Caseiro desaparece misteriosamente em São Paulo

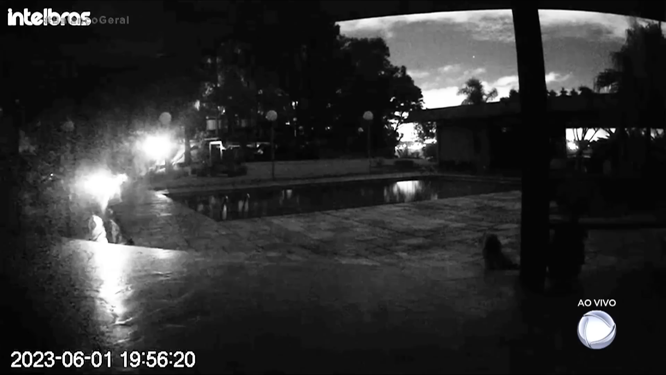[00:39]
Ó, é a última imagem de Zacarias, quase oito da noite, no dia primeiro de junho. Já são 13 dias sem notícias. Os filhos de Zacarias decidem sair à procura do pai.
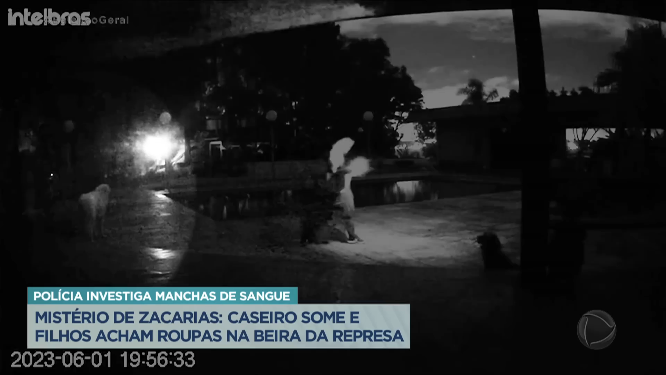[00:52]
Conseguem percorrer o entorno da chácara e aí vem a surpresa. Os filhos, fazendo buscas por conta própria, acabam de encontrar as roupas do pai. Olha a imagem.